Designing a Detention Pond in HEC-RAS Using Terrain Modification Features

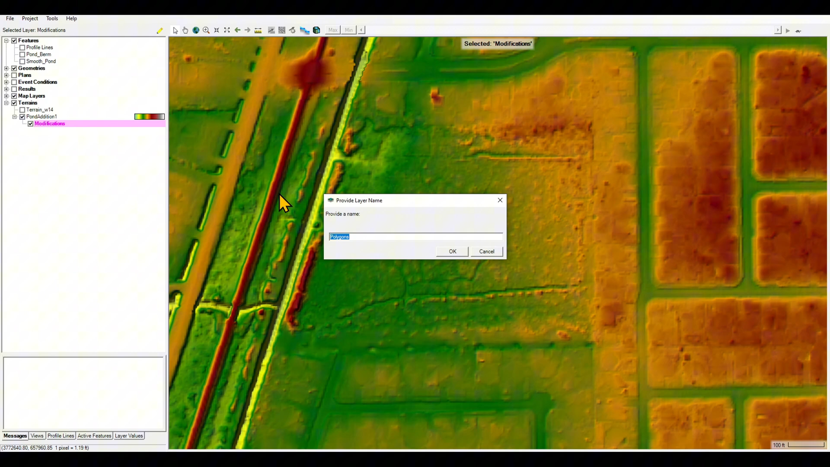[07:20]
The bottom of the pond is going to be the polygon the smooth polygon and that polygon is a multi-point polygon so I'm going to click on that maybe I can call it bottom. Okay so this is right now empty obviously we're going to essentially copy all the features of the smooth pond polygon and paste it right over here. In order to do that you I'm going to start editing when smooth pond is selected right click on it copy all features and then paste them right over here.
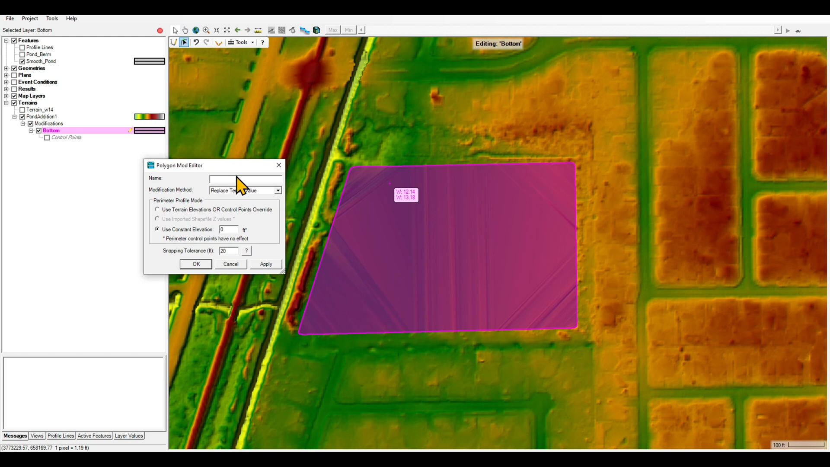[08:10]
If you select this edit feature and right click and edit polygon we're going to set a constant elevation for this. But how do I know what constant elevation do I want to? Before doing that let's cancel and I'm going to show you something. So if I create a cross section from here to here forget about these flat lines these are the artifacts that were added because we added that polygon.
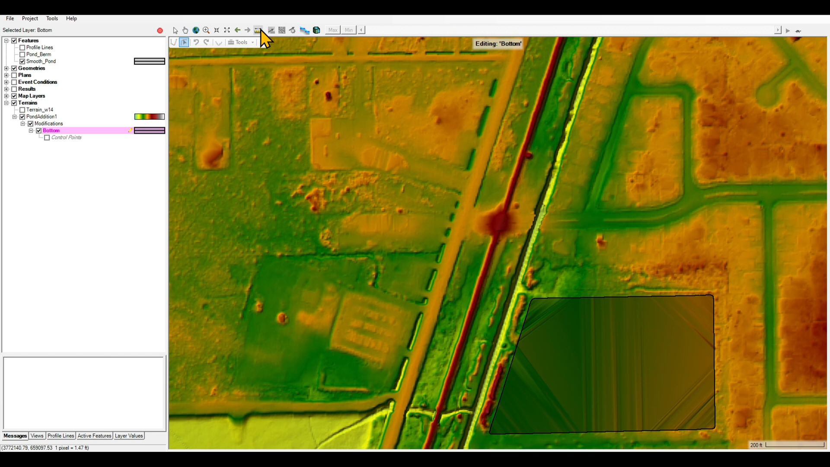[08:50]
press that by mistake I am going to stop editing so I get rid of that and save the edit so far so now I can start editing
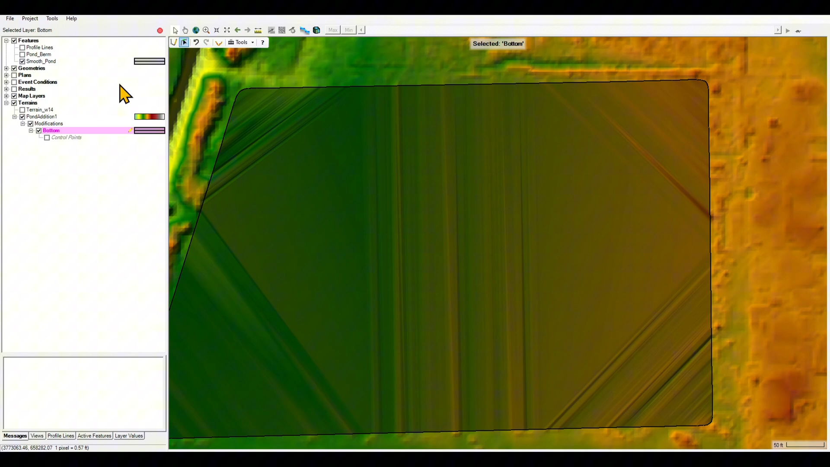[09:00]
again select your edit feature right click on your polygon edit polygon modification constant elevation and put it
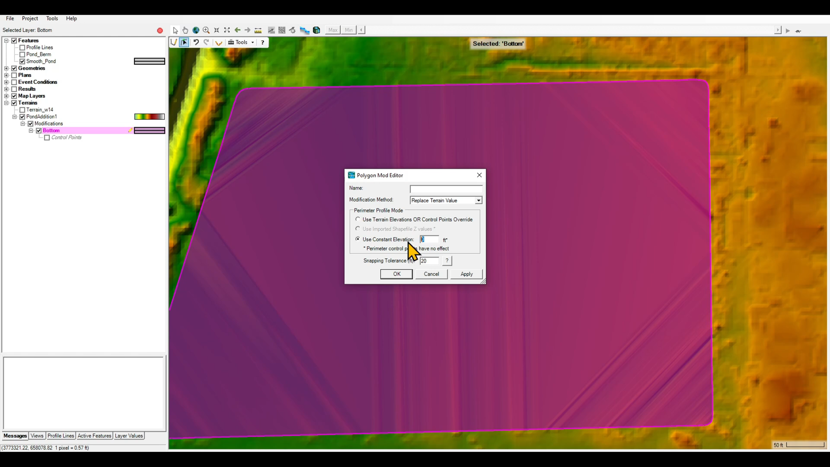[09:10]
to six feet and apply now you should
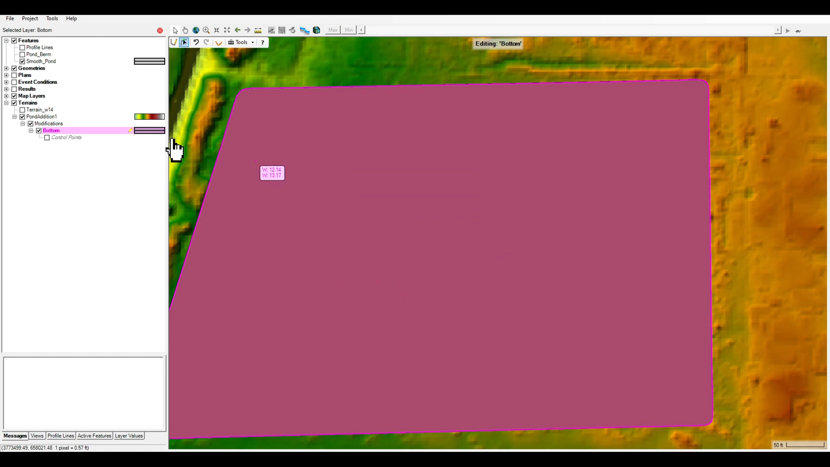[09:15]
see now you can turn off the smooth pond as well now you can see there is only one color represented over here which means if
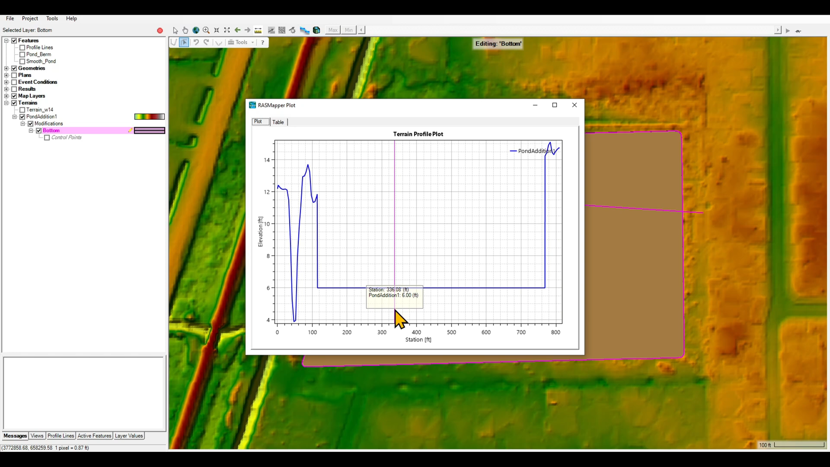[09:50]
we are creating those berms we are going to create a slope for the sides of the pond as well right now the sides of the ponds are vertical and we do not want that because these are not stable obviously so um let's stop editing over here and save our edits we can turn this off for now um similarly I'm going to right click on modification add this time a line but what kind of line berms are high ground right so I'm going to add high ground call them pond berm right over here similarly I'm going to right click on pond berm start editing right click um copy all features go to
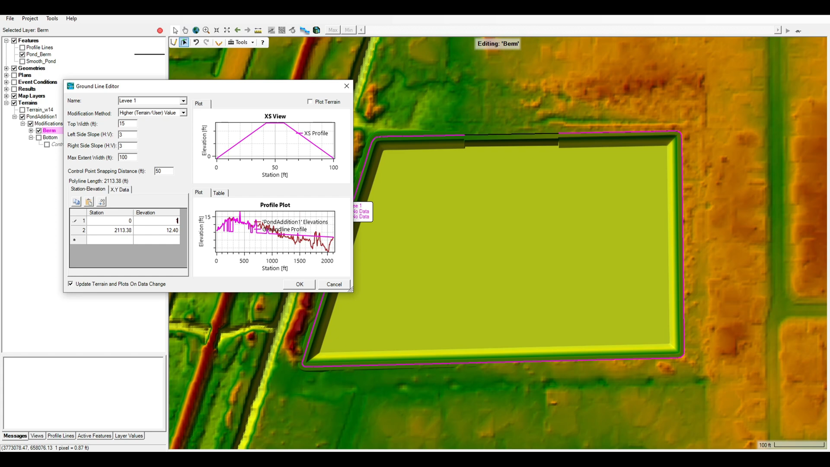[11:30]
um so let's put it you can see that right now this elevation is lower than the side so I'm going to maybe select 15 and see how it looks like 15 and click ok okay so this is not bad let's double check it